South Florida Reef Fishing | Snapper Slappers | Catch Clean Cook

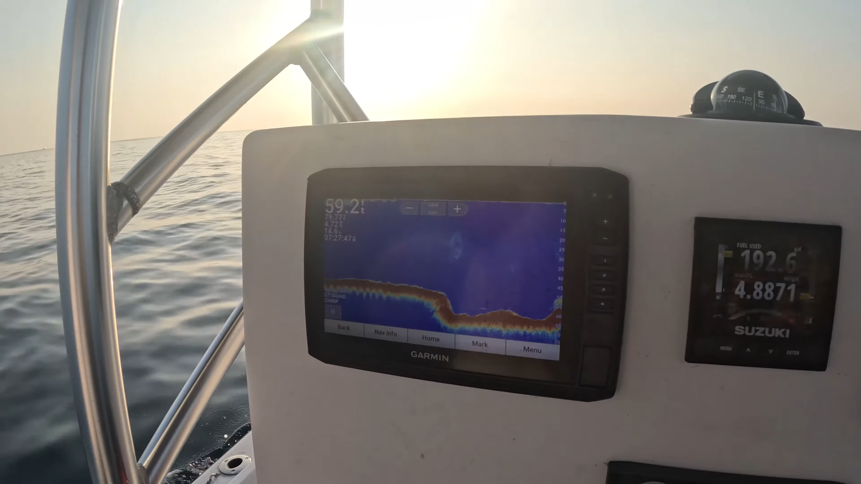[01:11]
And then the real reef comes. Right here. See like that's solid action right there. But maybe not yellowtails. We'll find them.
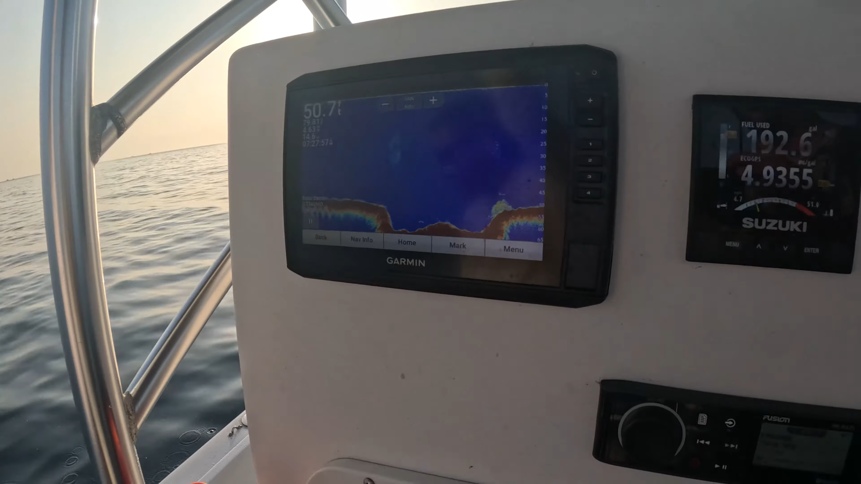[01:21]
There we are. It's going to be them.
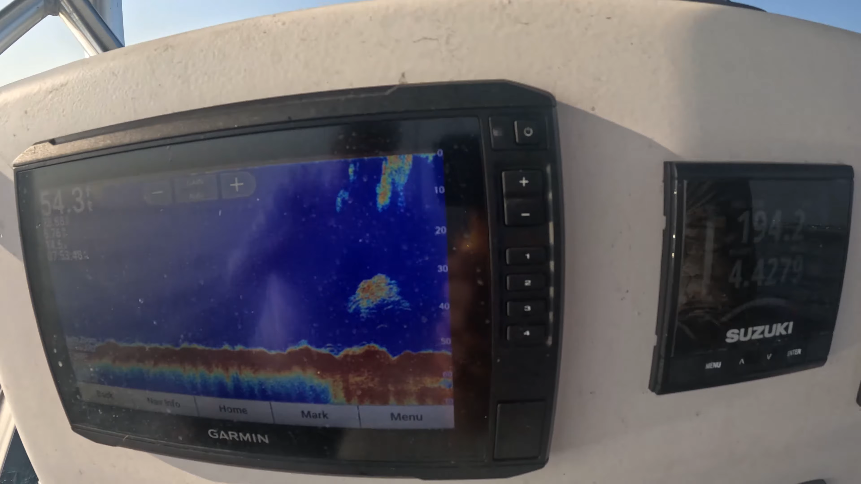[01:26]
Oh he just let go right there.